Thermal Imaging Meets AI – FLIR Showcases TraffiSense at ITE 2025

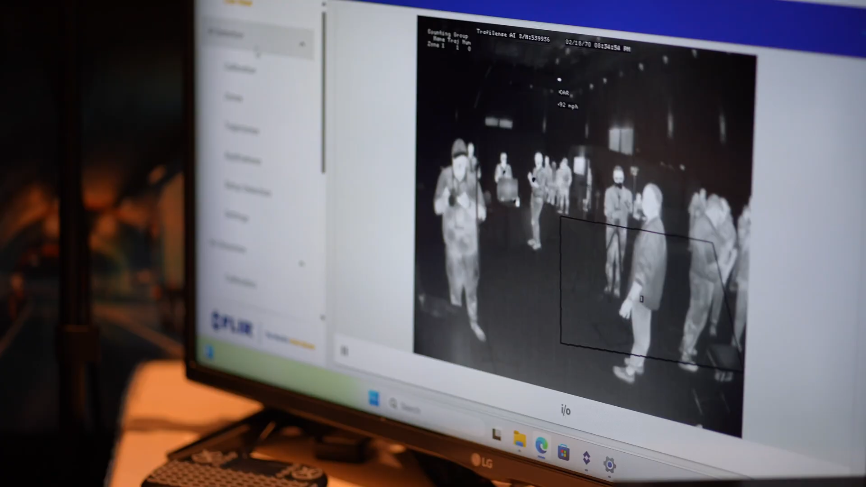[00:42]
So we're looking for heat in an image, be it pedestrians, be it vehicles. We're much more effective at seeing through that type of a problem.